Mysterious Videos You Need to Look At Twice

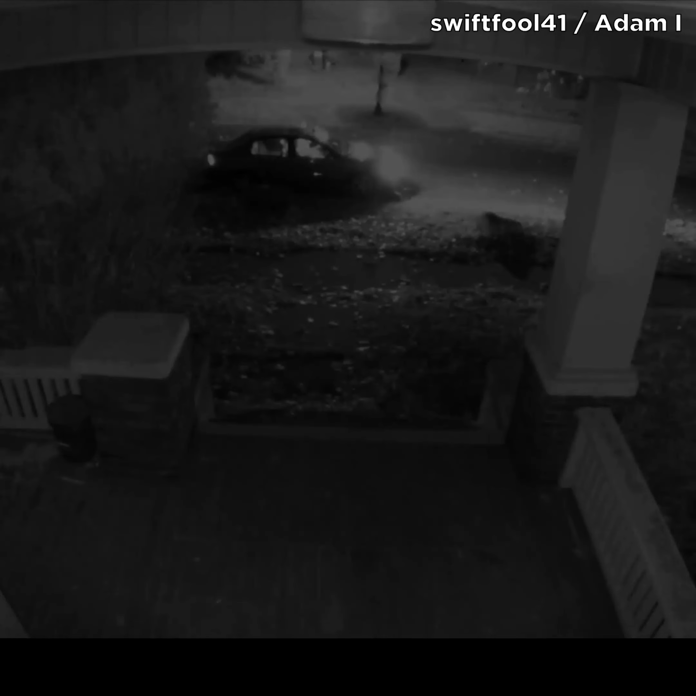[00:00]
A Redditor named SwiftFool41 starts freaking everyone out when he started
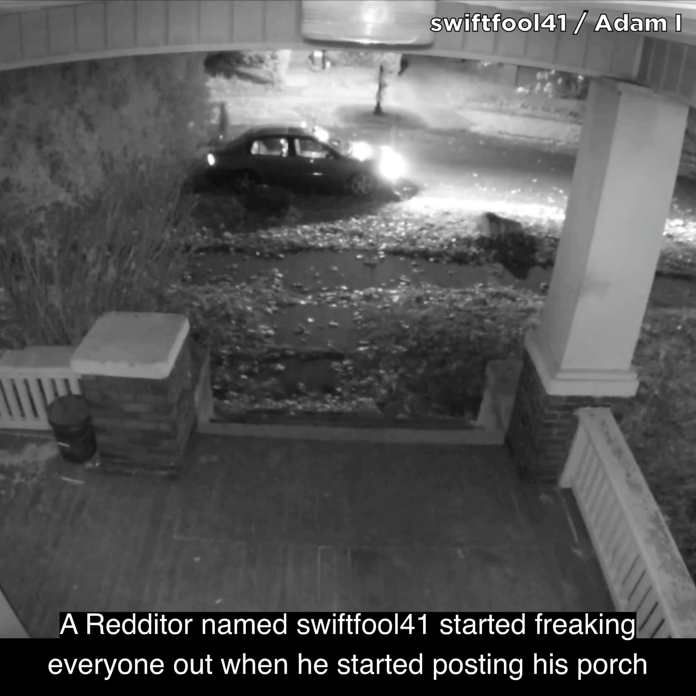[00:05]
posting his porch cam videos on the advice subreddit.
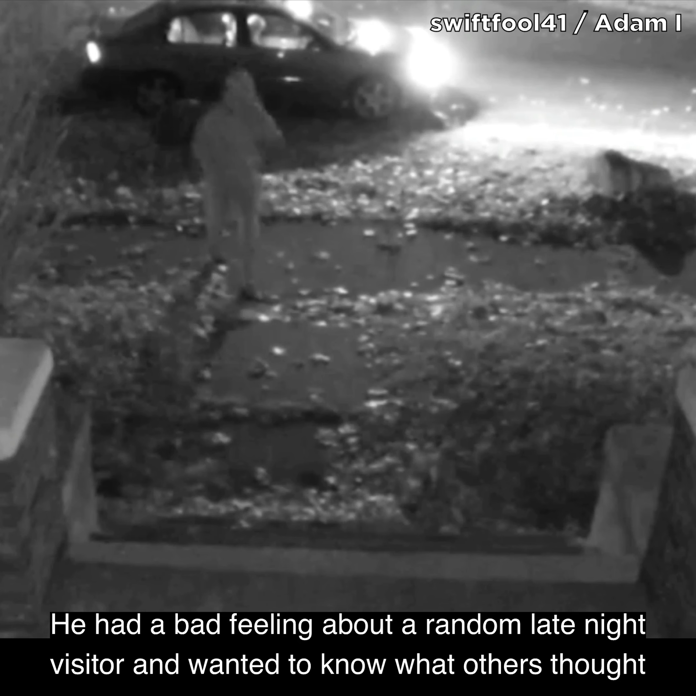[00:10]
He had a bad feeling about a random late night visitor and wanted to know what others thought he should do.
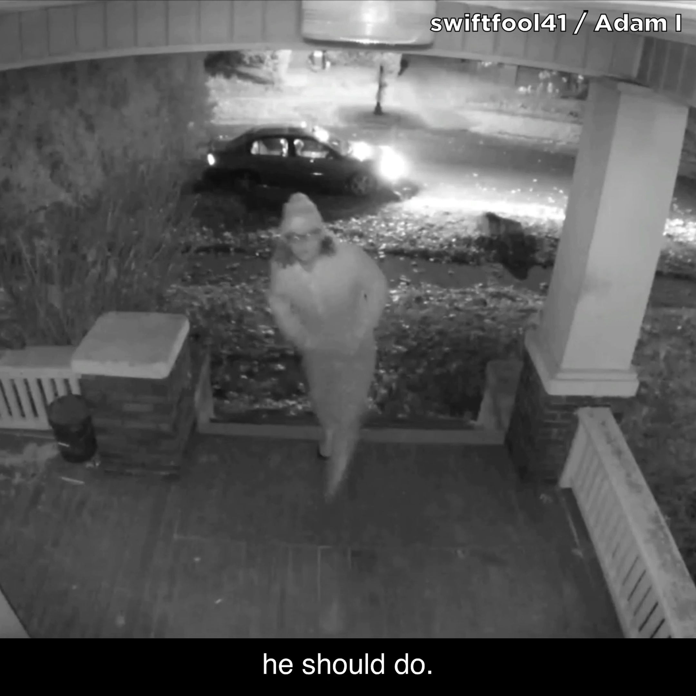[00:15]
The stranger gets out and knocks on the door after waiting for over two minutes in their car.
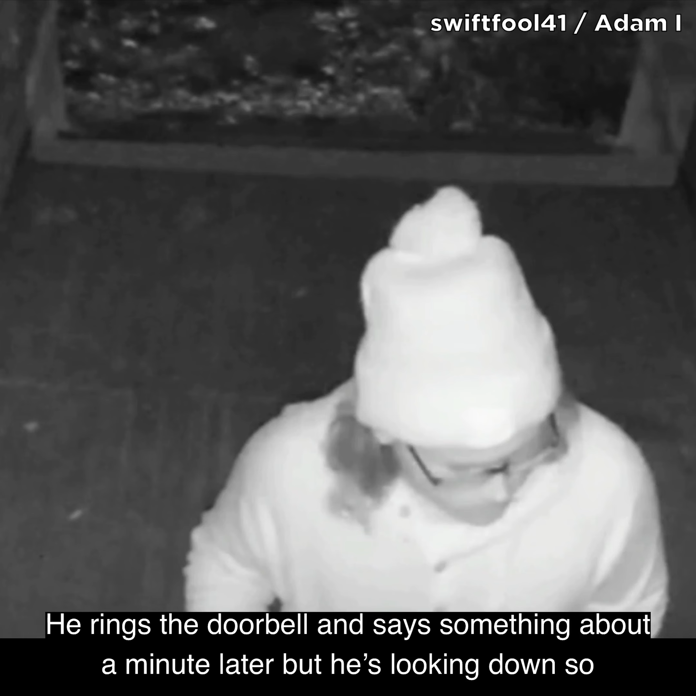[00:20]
He rings the doorbell and says something about a minute later, but he's looking down so it's hard to hear.
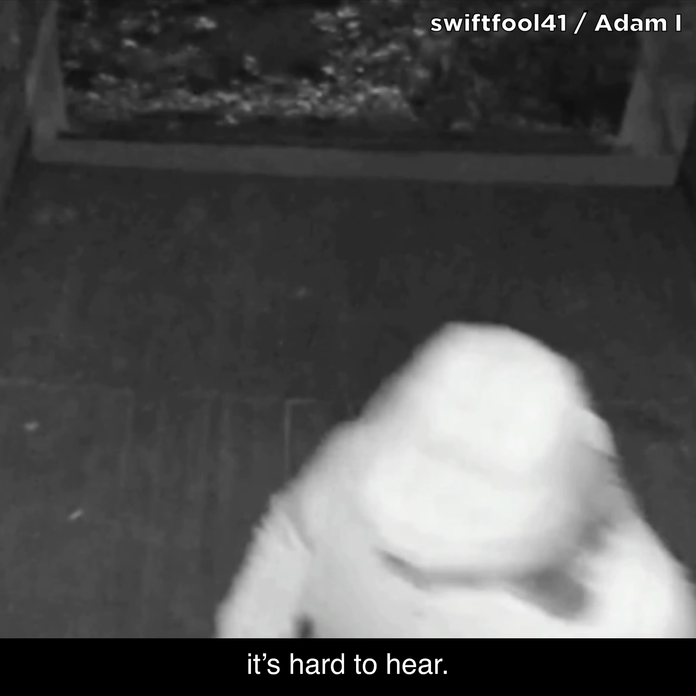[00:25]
The uploader of this video really wants to know what he says. Then he says something about being on the porch to someone on the phone, maybe just a friend, or perhaps an accomplice.
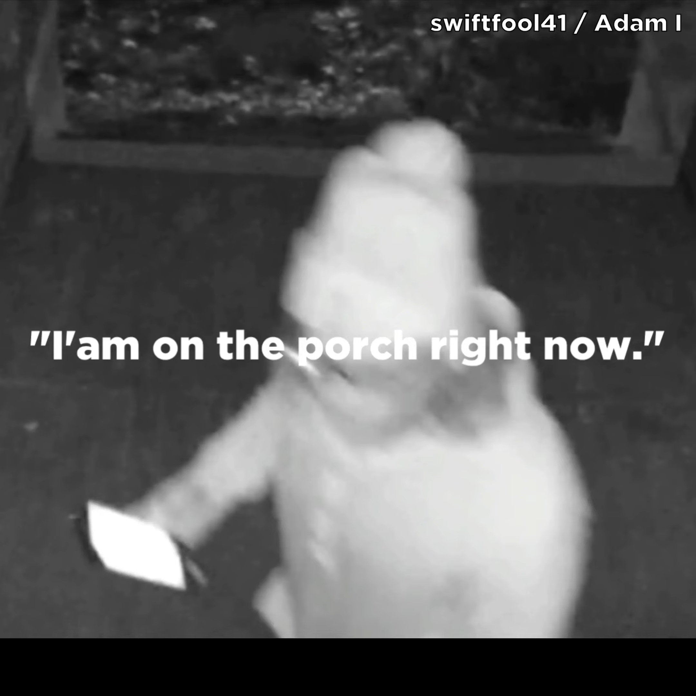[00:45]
Reddit dismisses this as strange but not alarming. Maybe it was just somebody with a wrong address or something.
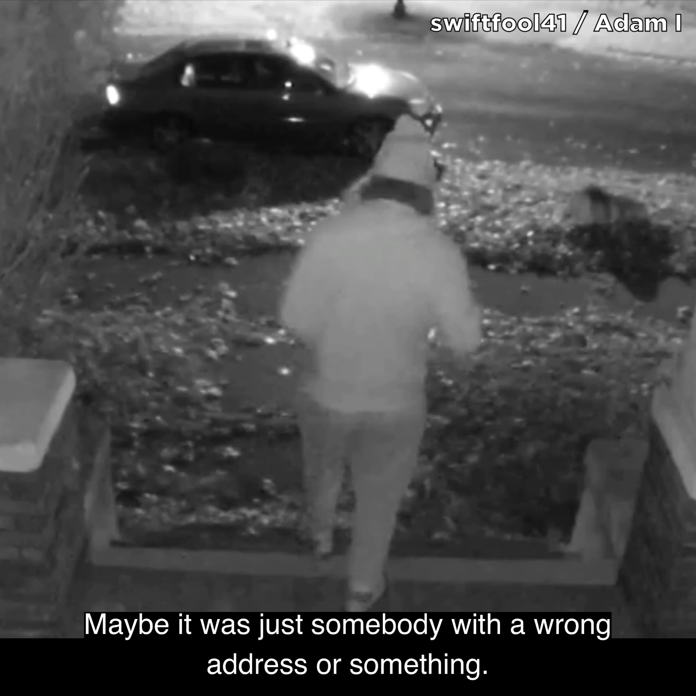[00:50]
But then, five days later, another porch cam video has them freaking out. Three more cars pull up late at night, and no one gets out for a really long time.
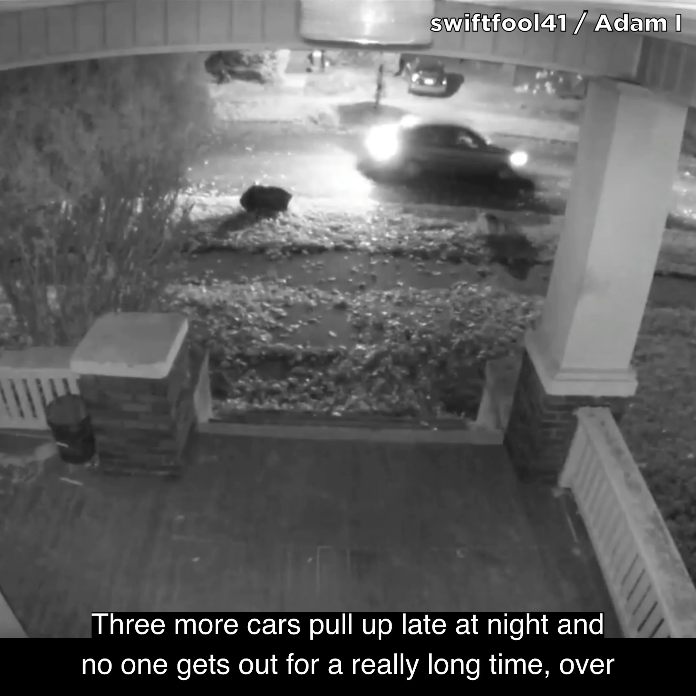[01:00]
Over 17 minutes to be precise. What they do, it's a different stranger than before, and what he does next is odd.
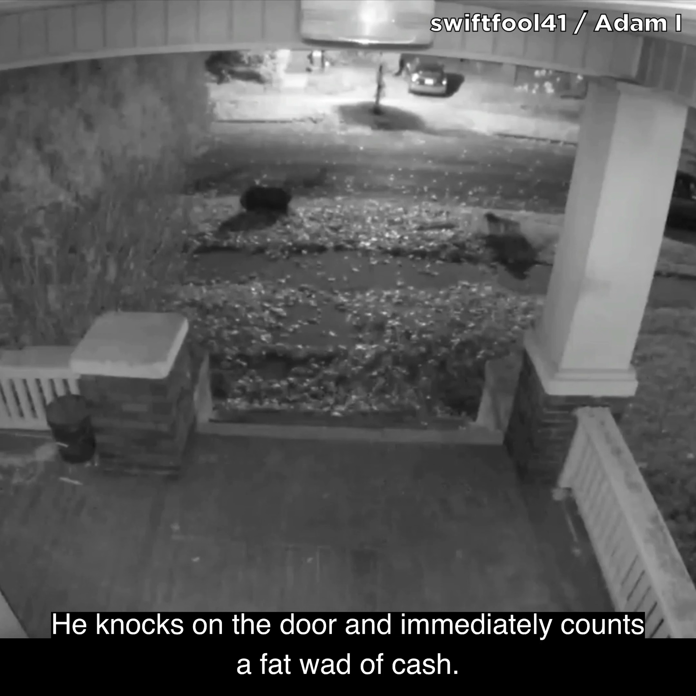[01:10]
He knocks on the door and immediately counts a fat wad of cash. What is he expecting to buy out here, and why roll three deep to get it?
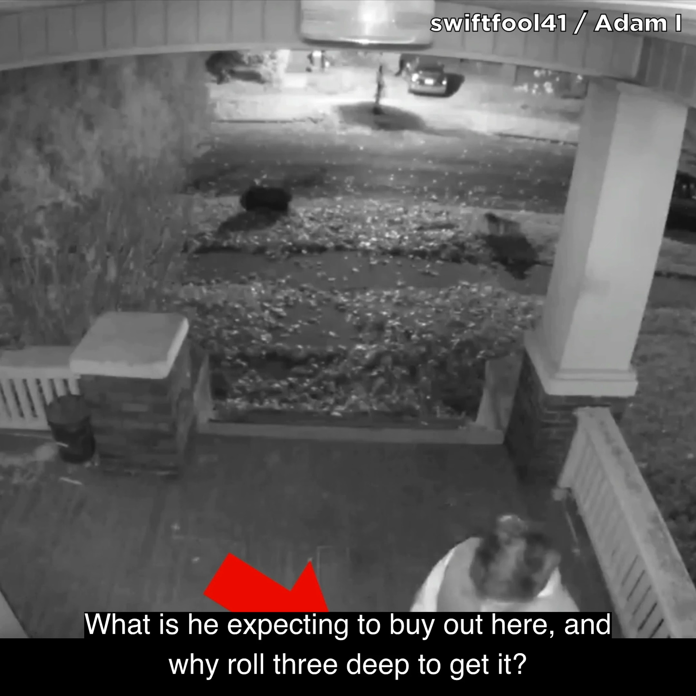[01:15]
The uploader doesn't answer the door, and Reddit has been freaking out ever since.
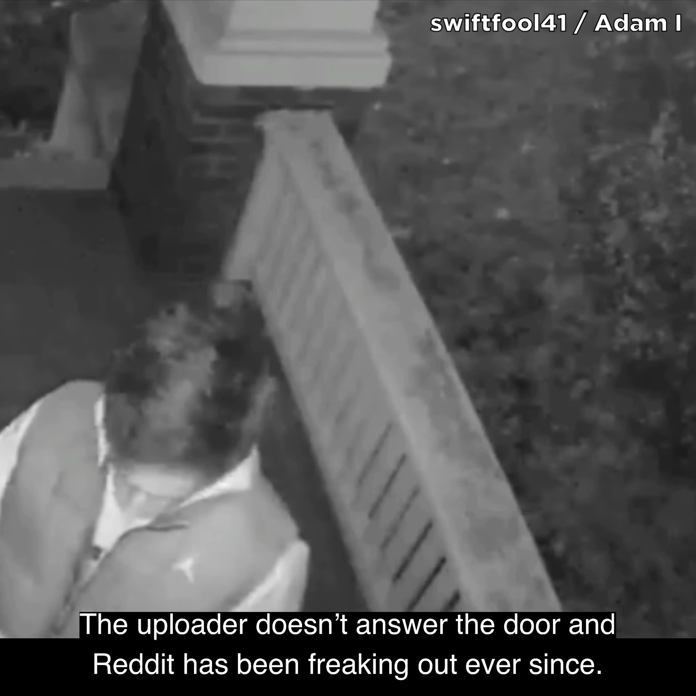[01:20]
This was over two years ago, and the mystery has yet to be solved,